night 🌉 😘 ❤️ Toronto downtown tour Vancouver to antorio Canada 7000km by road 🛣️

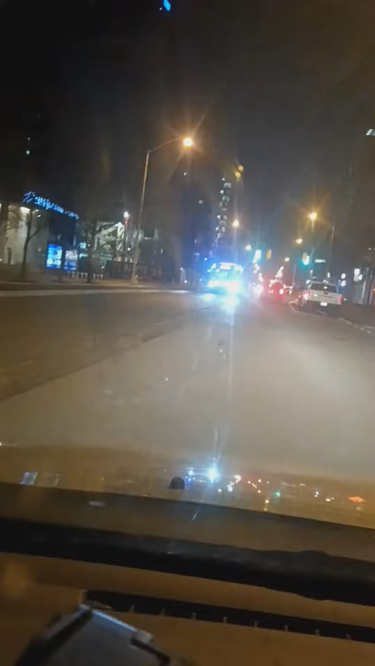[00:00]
This city looking wonderful and beautiful at night. So I just want to show you. This is the dome.
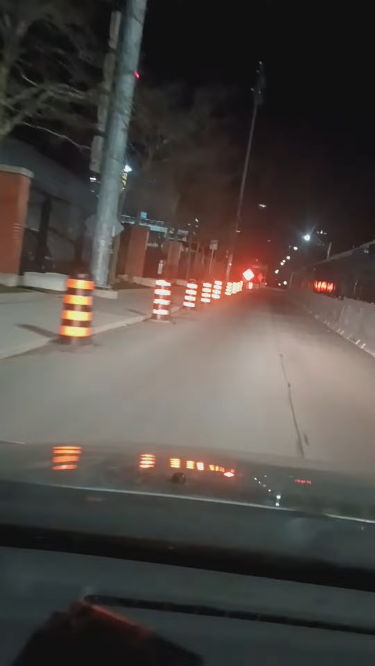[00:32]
So there will be a CN Tower also you will see. CN Tower of the Dorando.
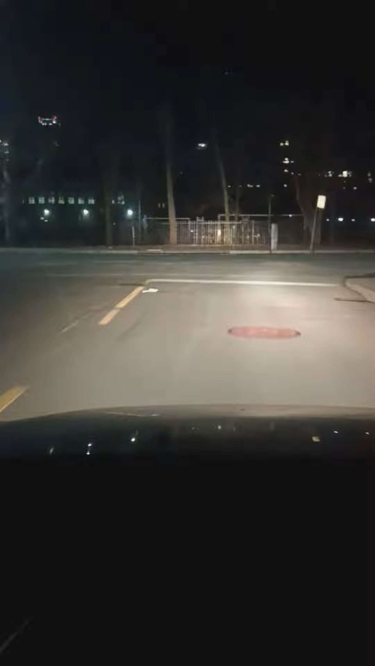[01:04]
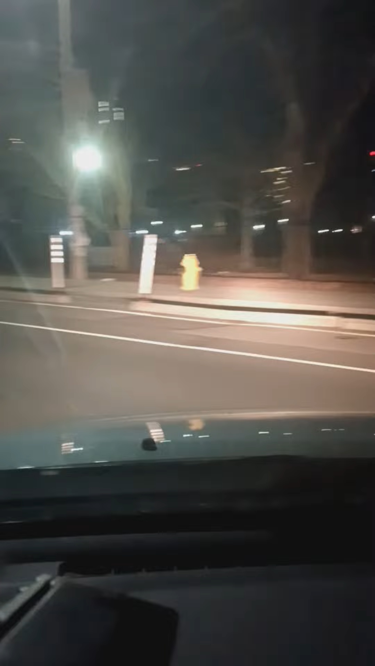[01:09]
So I am just entering the city of CN Tower which is the centre. I show you at daytime but I will try to show you at the night.